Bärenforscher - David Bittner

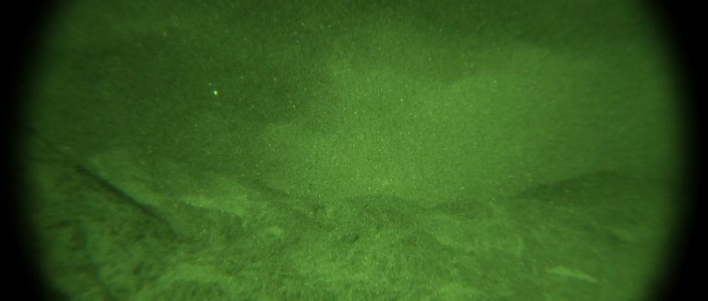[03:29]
Die Bären sind näher und dichter aufeinander und man sieht die soziale Hierarchie,
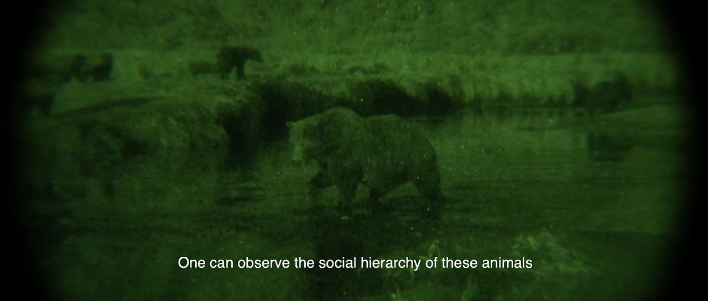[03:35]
die es gibt bei diesen Tieren, viel intensiver während dieser Nacht,
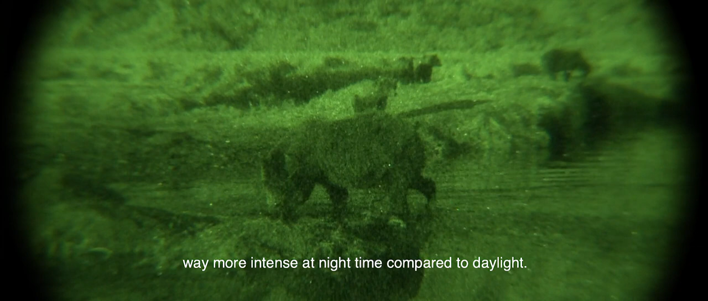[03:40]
als das am Tag der Fall wäre.
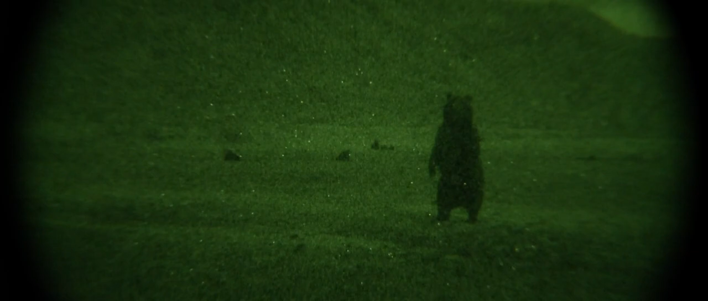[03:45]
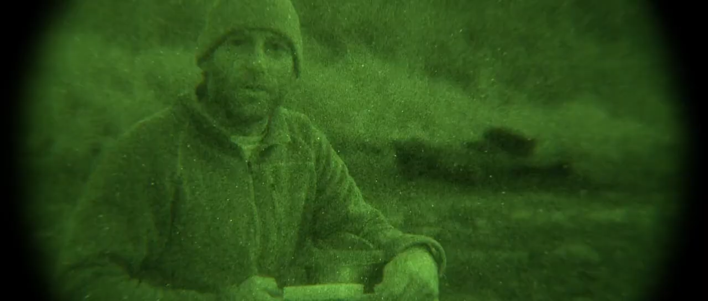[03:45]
Ich war vorhin gerade am Abwaschen gewesen. Plötzlich ein Schnaufen gehört, als ich mich umgedreht habe, in den Bären gesehen.
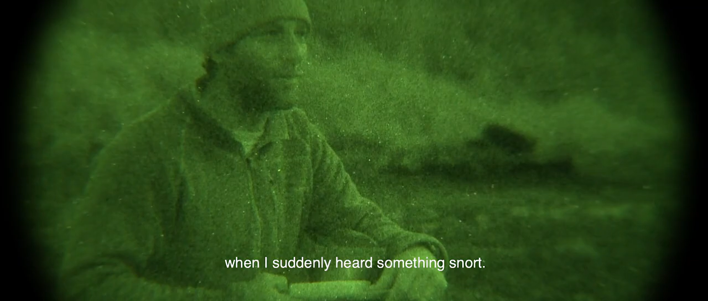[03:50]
Ich war dann schon ziemlich wohl, als ich gemerkt habe, dass es die Luna ist.
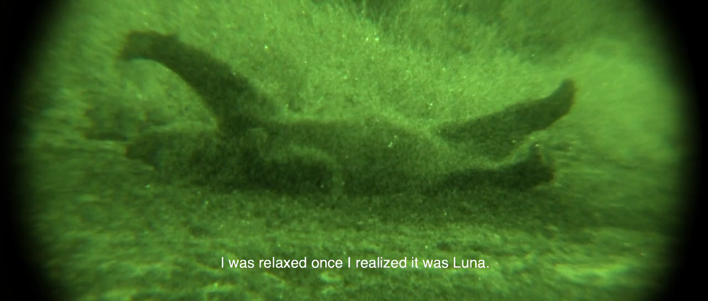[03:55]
Aber es geht in der Nähe da vom Zelt und es ist natürlich schon ein spezieller Moment.